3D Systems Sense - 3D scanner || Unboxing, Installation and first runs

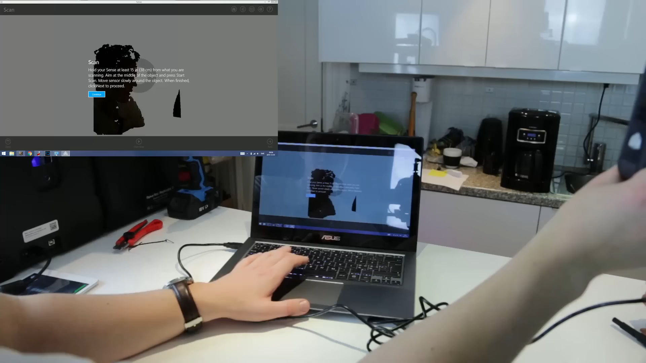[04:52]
So press continue. I'm thinking of scanning something like this.
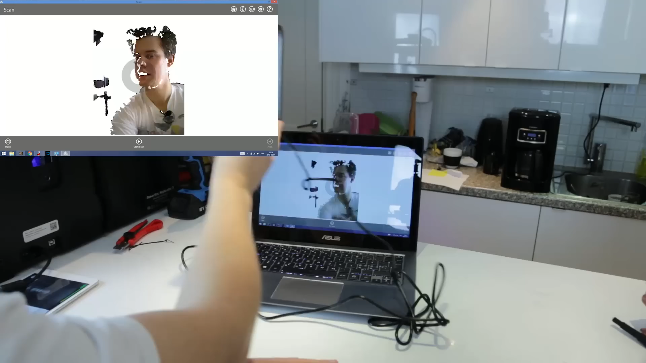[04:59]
I'm just going to scan around my head. I should have untangled the wire first.
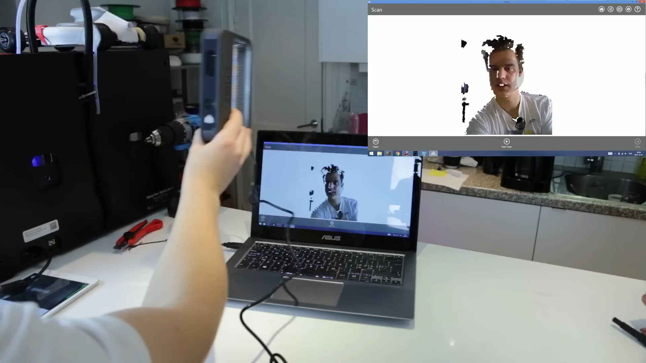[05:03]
Something like that should be okay. I have some stuff in the background here. So maybe I'll try to do like so. Yeah, I think that's going to be okay.
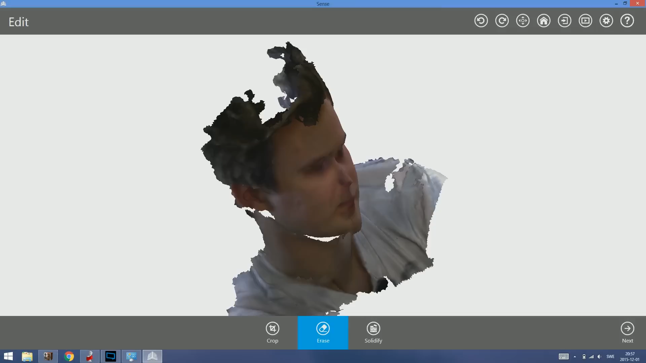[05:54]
And if you want, you can enhance the texture, change the brightness and so on.
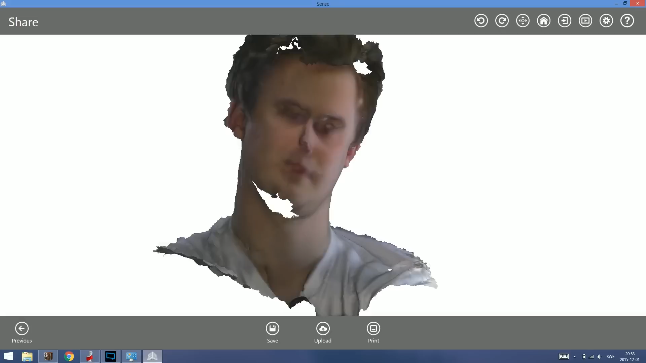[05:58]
But otherwise, you can just click save and you're ready to go.
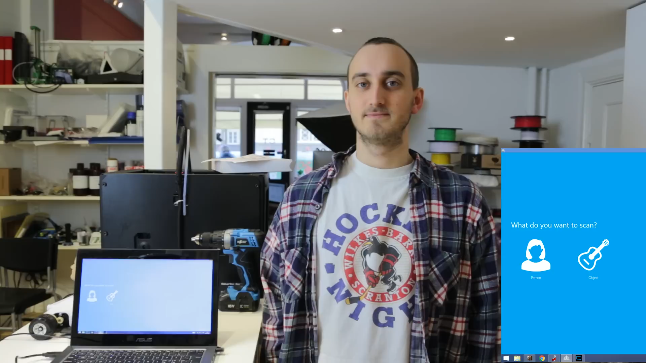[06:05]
So with that said, it's time to scan my colleague.
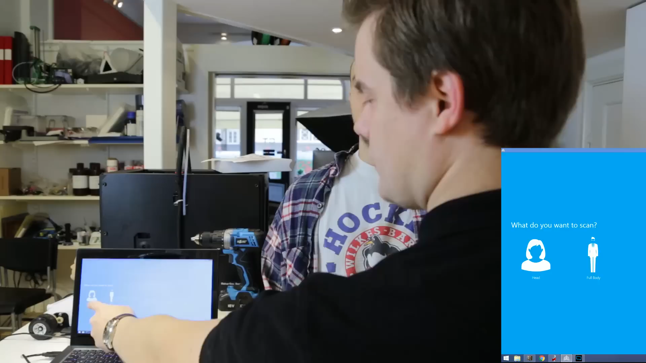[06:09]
So all we really have to do is click on the head and then we're going to start scan.
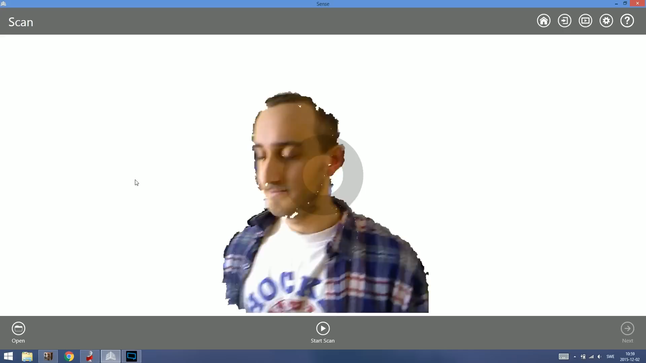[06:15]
And here we're going to click start. So you can see here I have the person in frame.
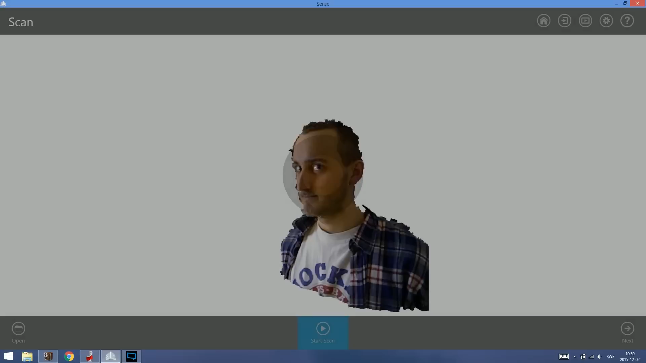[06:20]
And now I'm starting to scan. So you can see here how I asked him to turn around instead of me walking around him with the scanner. So unfortunately, I have a little bit of low frame rate when recording this.
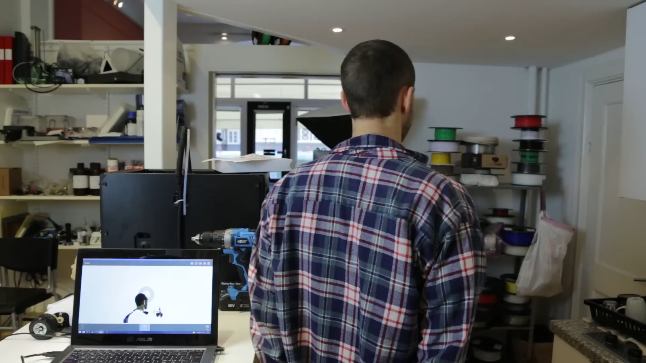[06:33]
But as you can see on the computer here in this screen, it's still pretty okay.
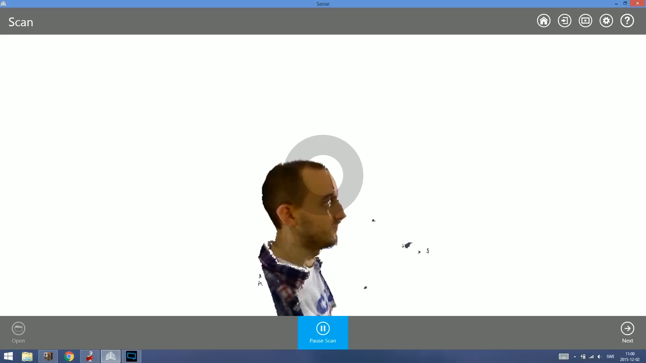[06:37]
There we go. Still scanning the head. Keeping adding the details.
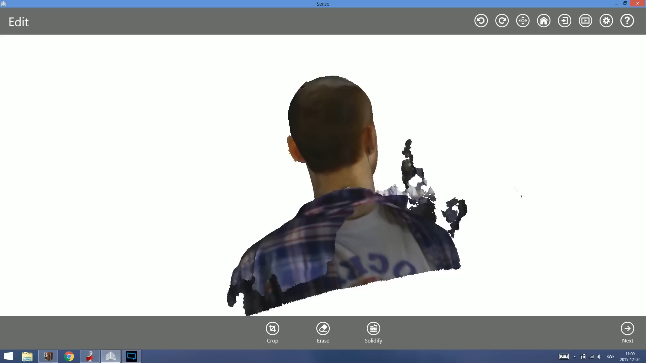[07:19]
So I don't know why but I think all the models look really weird. But when you export it, it's as it should be.
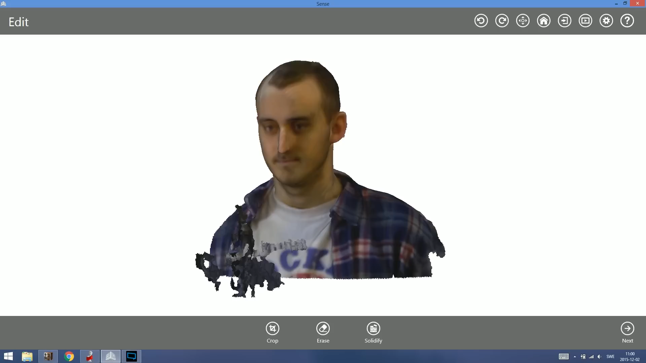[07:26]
So you can remove some stuff if you want to.
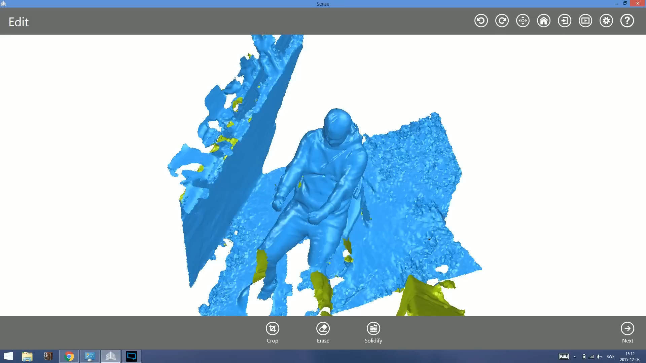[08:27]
So here we have the finished scan. A lot of lost details. But all we really want is his shoulders and arms.
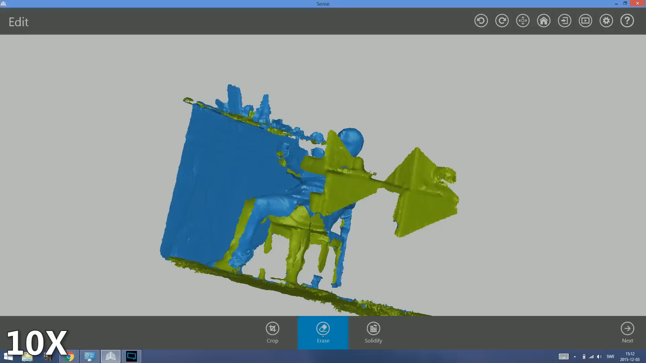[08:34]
And it's okay that we don't have anything under his arms.
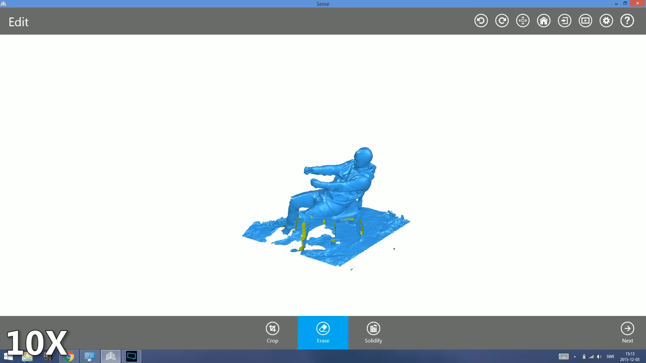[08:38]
We're supposed to cut like mid arm. And there you have the model.
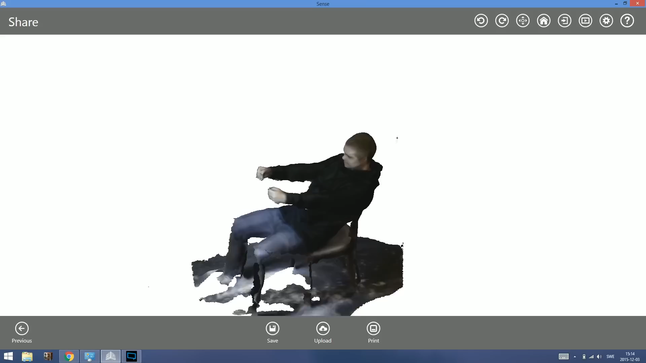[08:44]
So you can of course see the color as well. So it's not the best scanner but it's really cheap and really really easy to use.